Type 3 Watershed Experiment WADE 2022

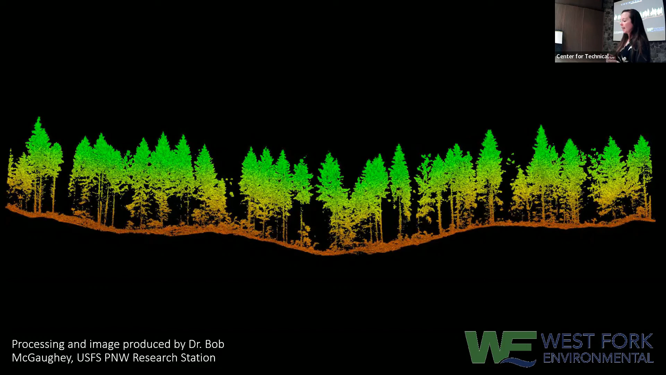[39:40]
wonderful capstone students with the university of washington who have been working with us and bob as well as some folks from microsoft to do machine learning to automate this process um we're using these ground plots to ground truth and match up these areas so we can eventually get wall-to-wall coverage of these stands
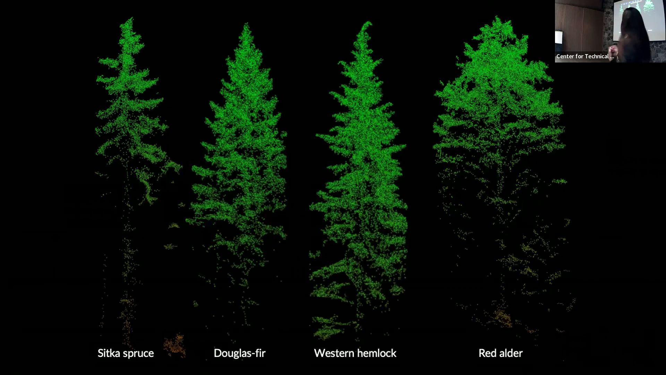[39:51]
um it's been really crazy to see the difference in tree morphology when looking at individual trees and if we just look i think you can still oh hold on uh you can't quite see this because of zoom but in the western hemlock there's this like clear droopy leader that happens um and we can see really clear as day the difference between the douglas fur and the hemlock that are happening um we're taking the top three meters of the crown and